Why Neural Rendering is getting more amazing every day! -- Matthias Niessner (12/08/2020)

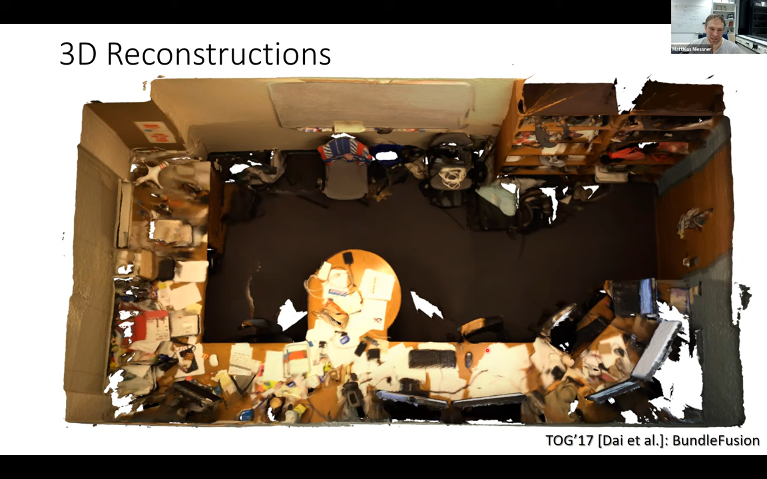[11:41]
and so what's happening is we took this top down view because that's where we um thought it looks pretty good but if you're changing the the the viewpoint a little bit of the scene and be looking at from the bottom it's the very same scene you see that at the bottom it doesn't look so great anymore right um so you quickly you quickly see that we're missing a lot of the geometry here um and and it's very clear that this is nowhere near as good um as we could put it in a movie or video game and obviously there's some broken parts in the reconstruction right so we're missing that we simply didn't scan
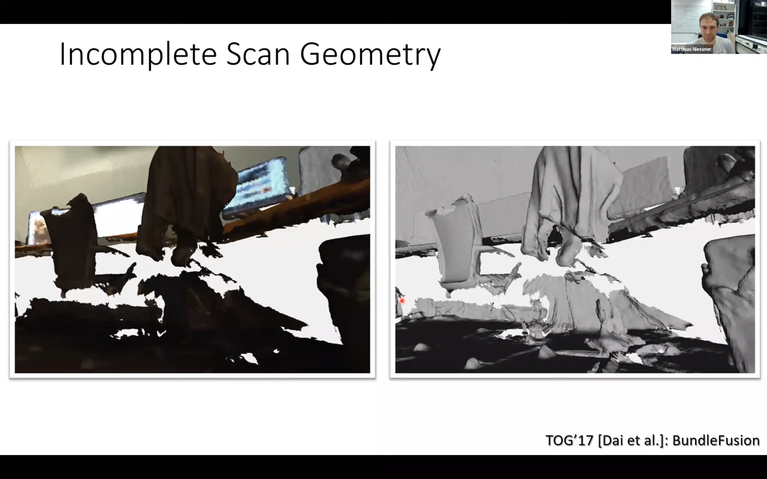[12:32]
mostly from a data-driven side um to fix this kind of problems and we wanted to do scene completion right we wanted to figure out priors with neural networks to take these partial scans and complete them and this is one work we did um two years ago at cvpr called the scan complete um so here we're having these like uh partial 3d scans right uh this is a partial uh partial scene and and it's always partial and the argument that i had all this with and with the reviewers at this point was well i'm arguing you're always going to have a partial scene because like just physically speaking you can't scan everything you're just missing a bunch of the pieces right but the idea was that you want to fill in these these holes here and want to complete the scenes and want to predict
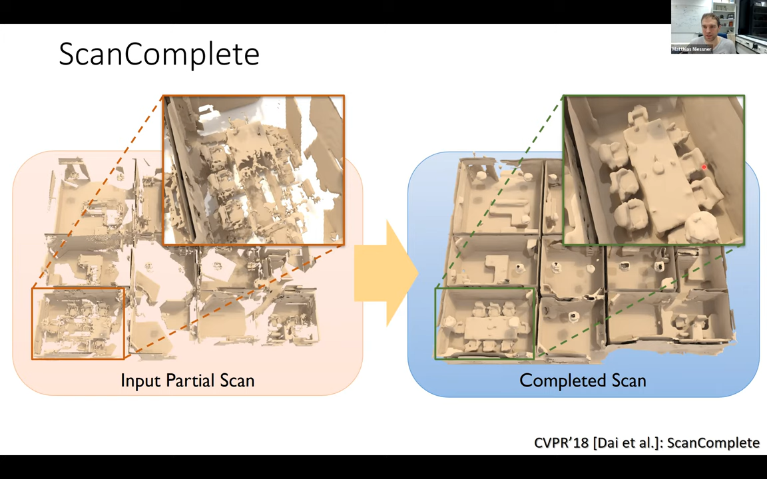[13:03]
what the missing geometries is um and in this case we trained this on synthetic data and we got actually pretty good priors um and it looked something like this right you have here the input scan um
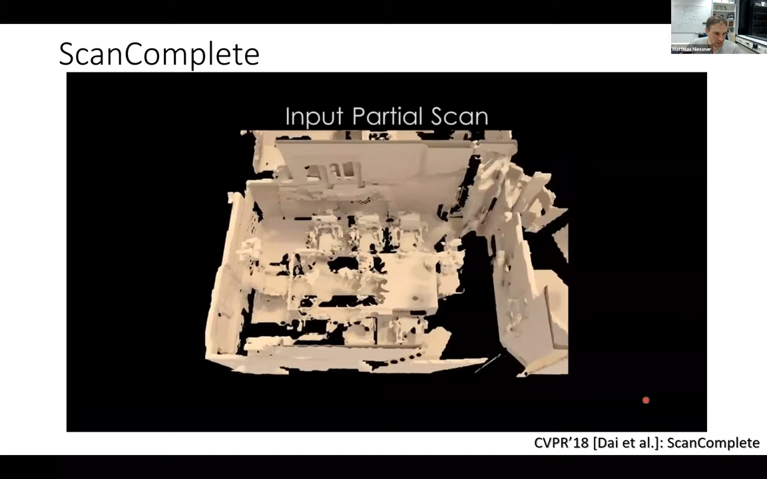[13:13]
and then after the completion you you're getting results and look like these ones right so um it looks actually pretty good right you're getting getting quite some uh
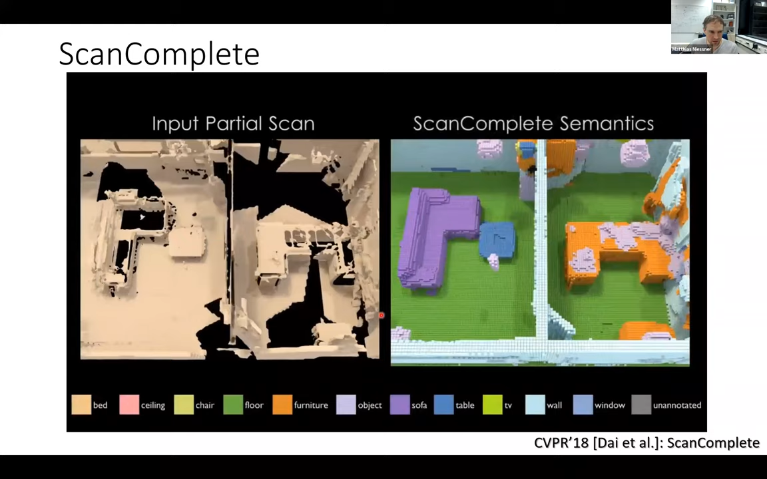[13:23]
i'm getting also the semantics you know since we can do completion we just add a semantic head to it um
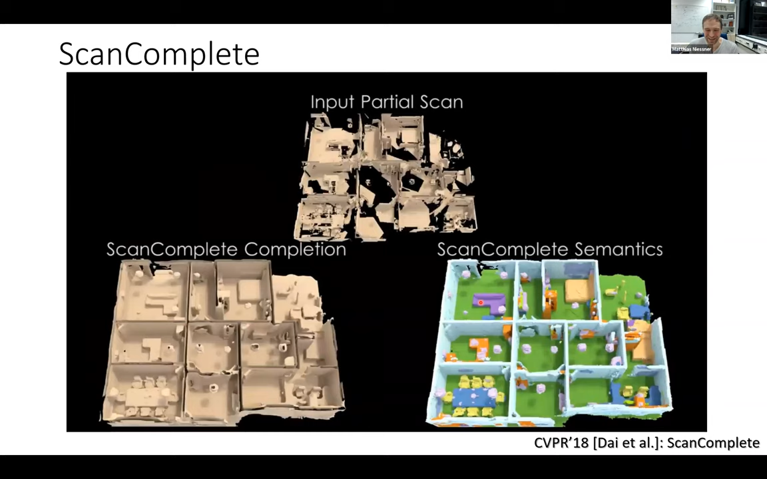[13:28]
and that actually shows that these two things help each other right if you're adding um
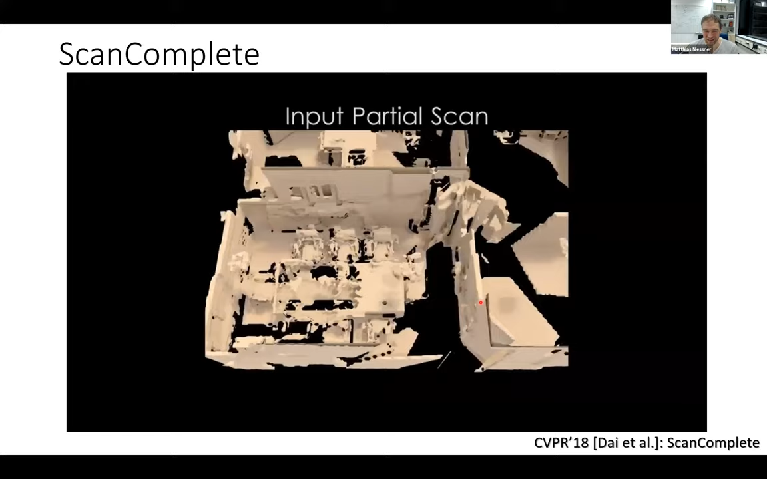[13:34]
if you're doing good completion by the way you're getting much much better results on semantics the other way around doesn't help too
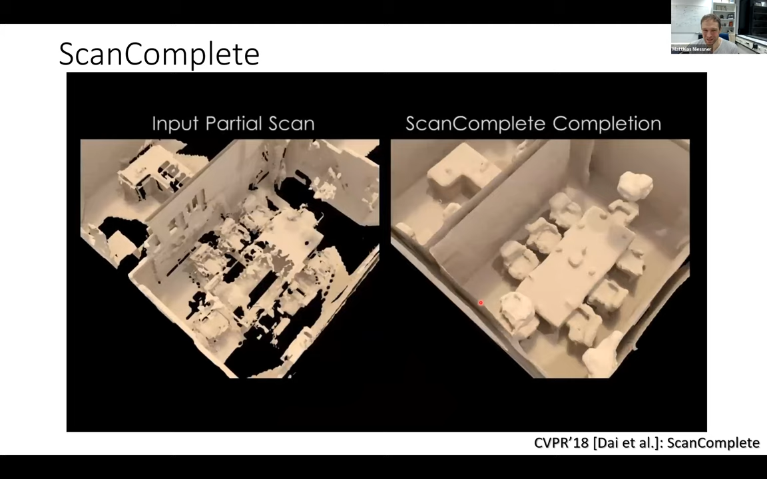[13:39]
much it's kind of an interesting question um and we worked on this even further right um and this year we actually had this sgnn paper which um i would argue from a like scene reconstruction scene completion standpoint um this is actually pretty remarkable right now what we can do if you're looking at the quality of the geometry here um at the fidelity this is the input here right and this is the completion missing a little bit of stuff here still but for the most part this looks actually um yeah it looks actually pretty good right
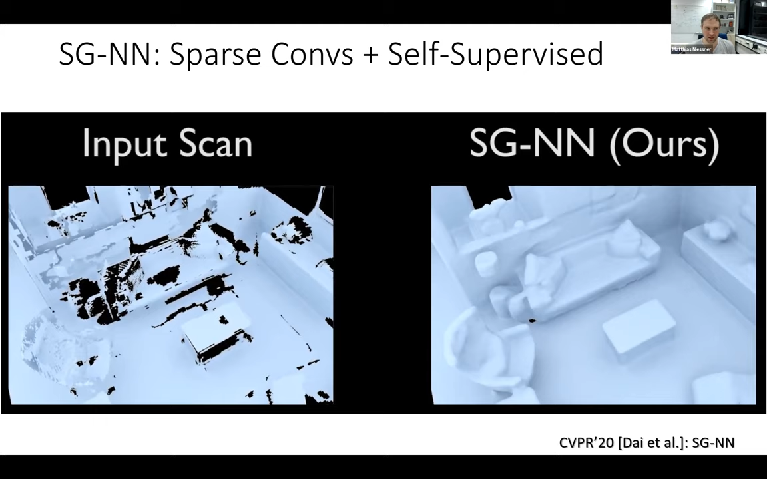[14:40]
incomplete to less incomplete and this one this way you can also learn the patterns to go to to this pretty complete representation um using a cutting edge as a sparse conf architecture here on 3d and we're getting pretty good reconstructions but yeah even that one right now um we didn't do anything here